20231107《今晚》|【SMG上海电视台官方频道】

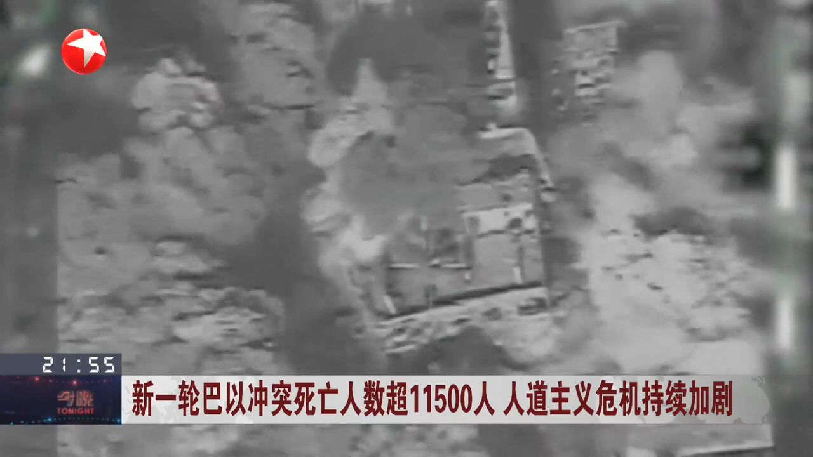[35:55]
发动猛烈空袭卫星图像显示加沙北部大量社区已经沦为废墟
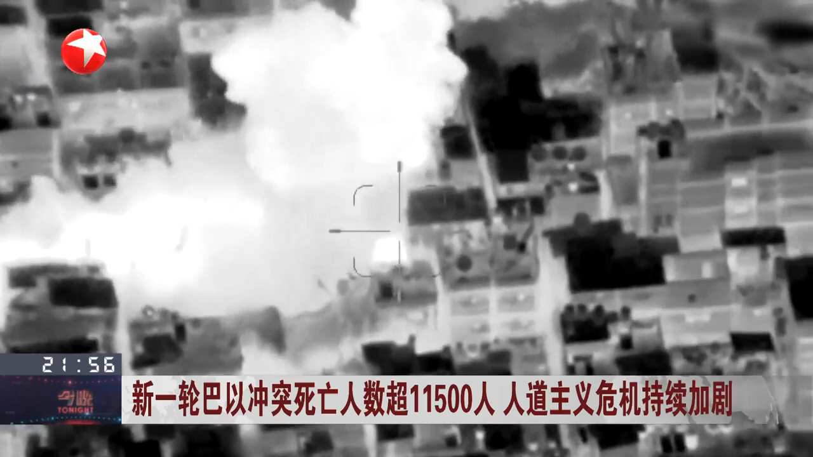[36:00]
根据联合国网站11月5号发布的数字加沙地带有62%